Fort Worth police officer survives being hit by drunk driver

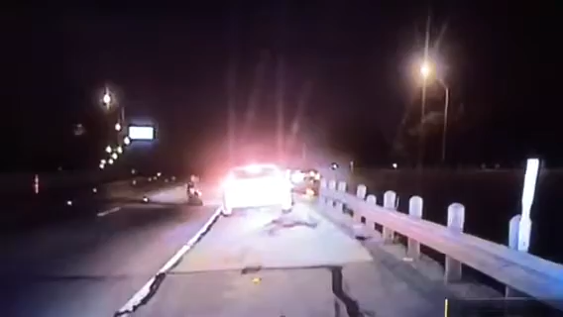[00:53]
An accused drunk driver had slammed into him and he's lying in the middle of I-30. And then telling myself hey you're in the middle of the road you need to get out of the road. He managed to run off the highway just as more cars start zipping by.